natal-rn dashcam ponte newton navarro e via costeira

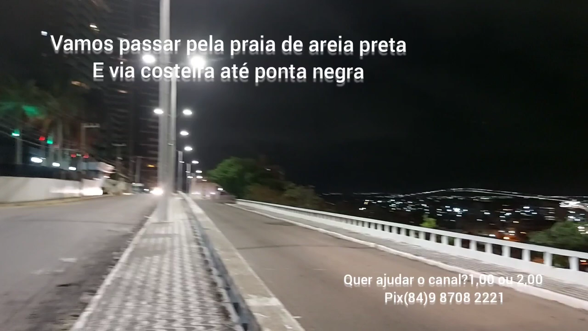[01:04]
Então lá no fundo, Ponte Newton, Navarro,
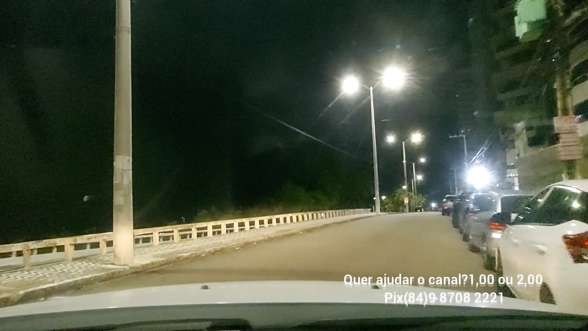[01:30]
É isso aí pessoal, vamos descendo agora, vamos descer aqui a
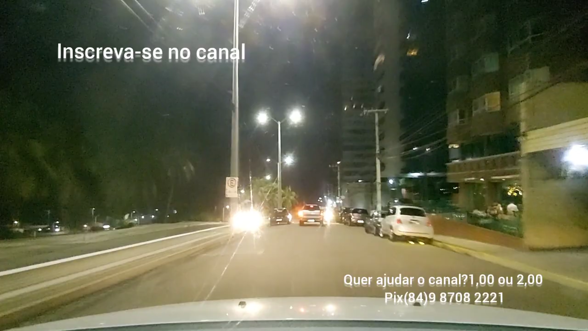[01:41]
a ladeira do sol mais uma vez, só que vindo por outro lugar, eu desci agora há pouco, vindo aqui dessa rua aqui, ó, do lado direito,
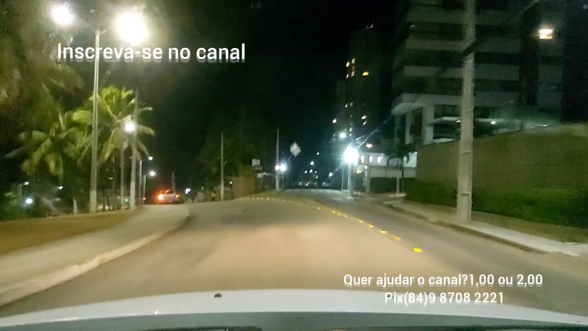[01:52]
agora estou vindo de outro local,
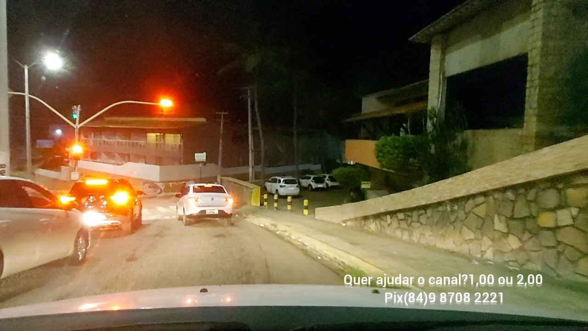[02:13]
Vem comigo aqui nesse passeio, 18 horas e 50 minutos,
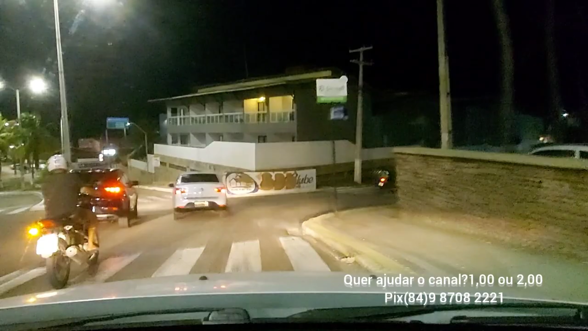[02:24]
eu ia até pegar aqui a direita, mas não vou não, vou pegar aqui a beira-mar,
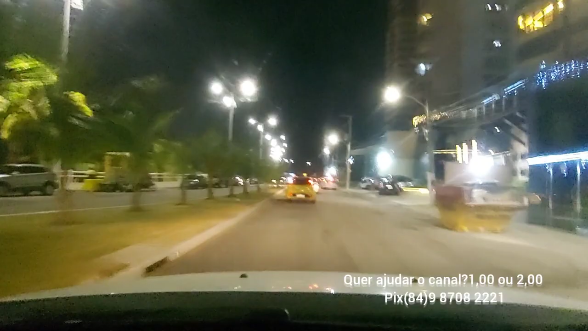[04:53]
praia de Miami, esse pequeno pedaço aqui é praia de Miami, já vamos chegar na Via Costeira,
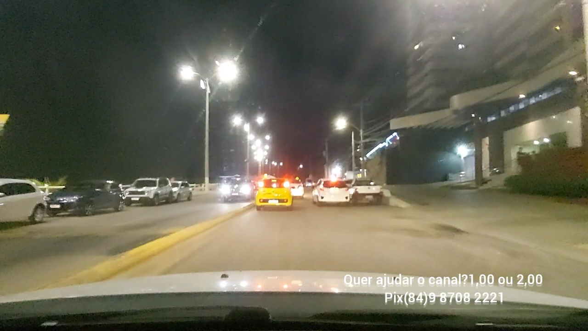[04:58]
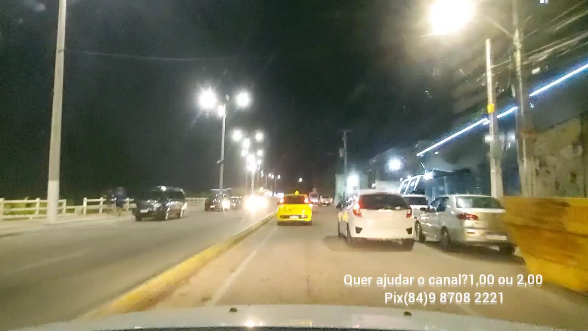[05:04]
do nosso lado direito tem aqui os apartamentos de alto padrão, e por trás deles, temos o Morro de Mãe Luísa, e o Farol de Mãe Luísa, não só o morro, como também o Farol de Mãe Luísa,
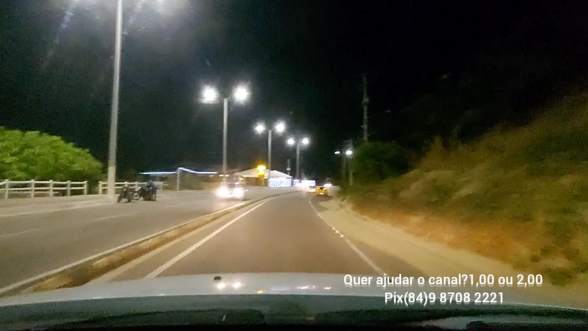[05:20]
que ajuda aí na sinalização para as embarcações que estão em alto mar,
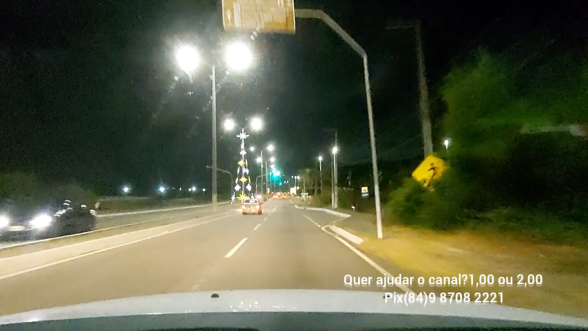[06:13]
vamos aqui numa velocidade de 60 quilômetros, mas tem que baixar para 50 quilômetros por causa do radar aqui, vamos passar abaixo de 40 quilômetros,
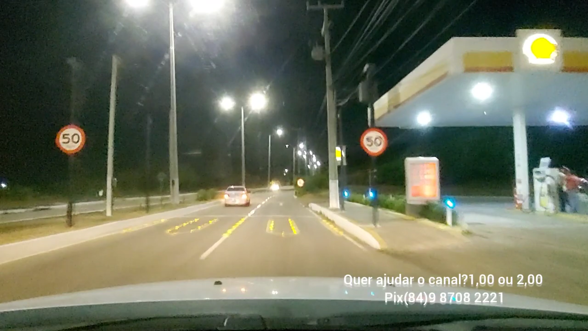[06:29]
para andar da margem para ele, a Via Costeira era um local que o pessoal gostava muito de parar para namorar, nesse cantinho que passamos agora aqui, tinha um acostamento, tinha gente que gostava de parar aqui para namorar, era um risco muito grande, ainda é,
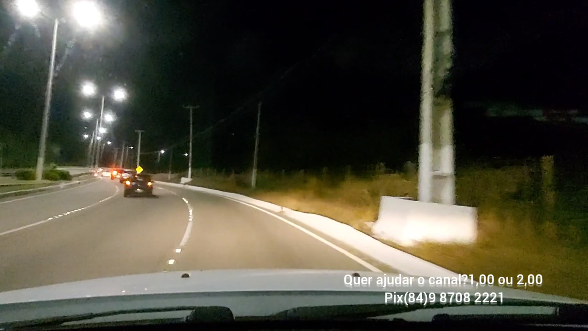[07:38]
tem claridade, tem muito mais lâmpada, tem muito mais carros passando também, muito mais movimentada, só pelos carros aqui à frente, dá para vocês verem, os carros já passaram por mim, e os carros que vêm passando aqui, tudo bem que hoje é, hoje é sábado,
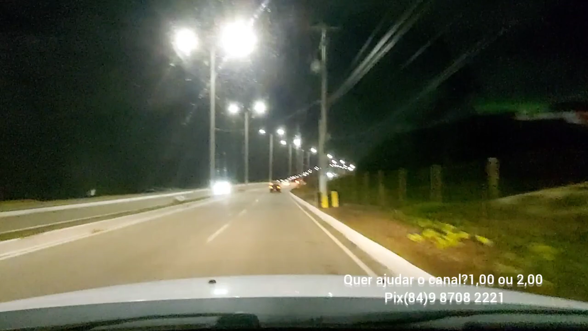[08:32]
um buraquinho ali na via, já tem uns pôneis, e um pedaço ali de um coqueiro, uma palha de coqueiro, estamos na cidade do Natal, cidade de Natal, estado do Rio Grande do Norte, América do Sul, Brasil,
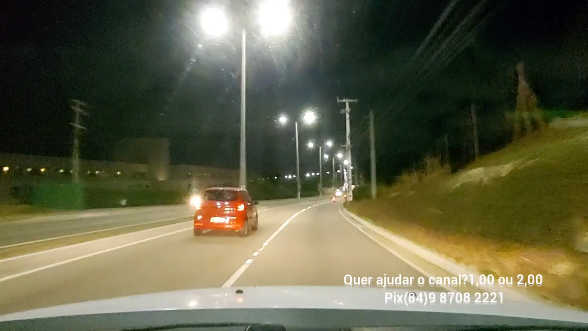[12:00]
pedalando, na época que fizeram, na época que duplicaram, melhoraram a Via Costeira aqui, o pessoal tentou conseguir, assim, dois metros, um pouco mais para o lado aqui, mas não conseguiram, os ambientalistas, não aceitaram, devem ter as justificativas dele, mas eles queriam ampliar, deixar um pouco mais larga, dos dois lados, aí isso não foi possível, alguns metros para o lado direito,
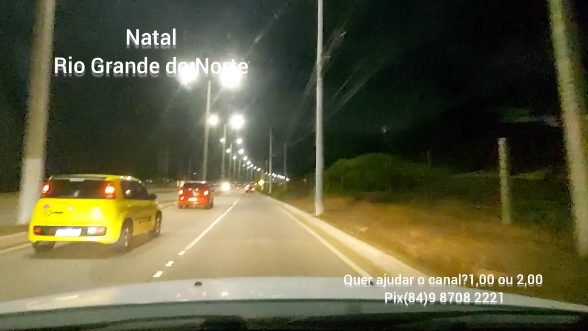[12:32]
já estamos nos aproximando, do conjunto Ponta Negra, do bairro Ponta Negra, estamos aqui, numa velocidade de 60 quilômetros por hora,
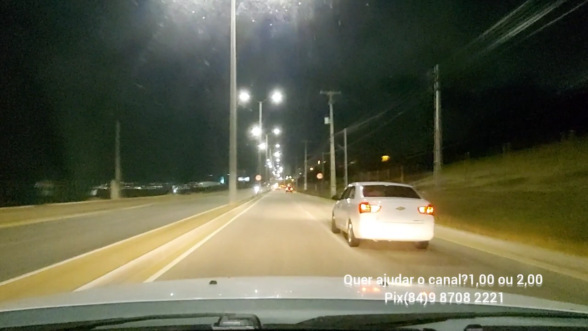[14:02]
mais um radarzinho aqui, de 70 velocidade, estou um pouquinho abaixo de 60, então está tranquilo para mim, lá no alto, dá para ver umas luzes ali, é o centro de turismo, centro de turismo não, centro de convenções, olha esse carro assim, tem esses acostamentos ali, o pessoal para,